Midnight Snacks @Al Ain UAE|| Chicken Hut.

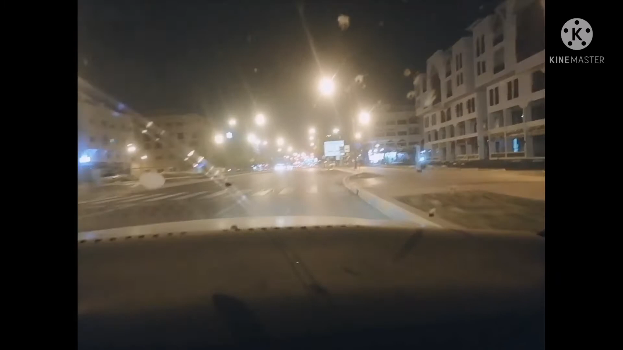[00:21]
It's a midnight galaan Muna tayo, mga katangyong Ayan, dito tayo ngayon Sa town Midnight galaan So, ayan nga mga katangyong Maghanap kami ng Code Dito sa town At in
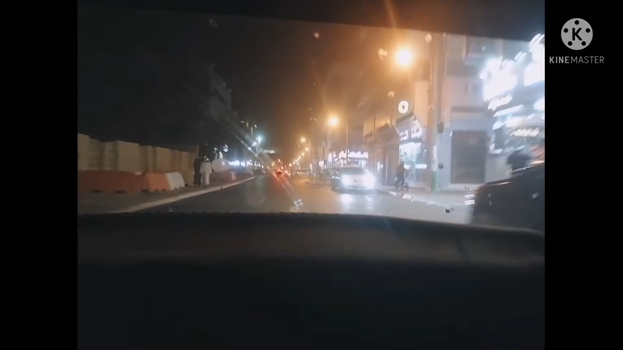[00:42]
Ayan, maghanap kami ng Code So, ayan nga mga katangyong Wala kami magkita Ayan mga katangyong Midnight na dito I think it's closed yet I hope we are just trying our best To find Because, you know, very very tired for this day
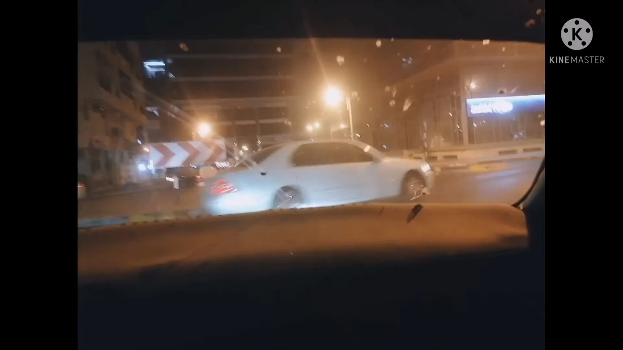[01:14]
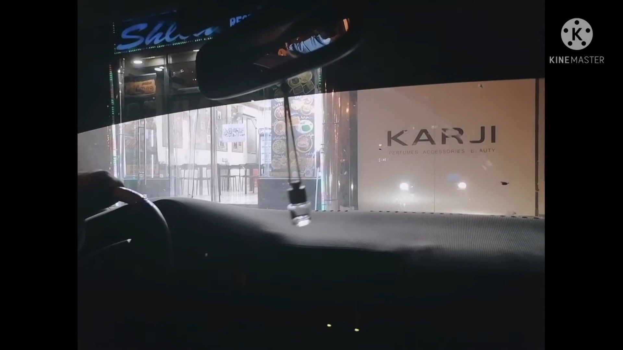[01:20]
So, ayan nga guys Nakakita kami ng open pa dito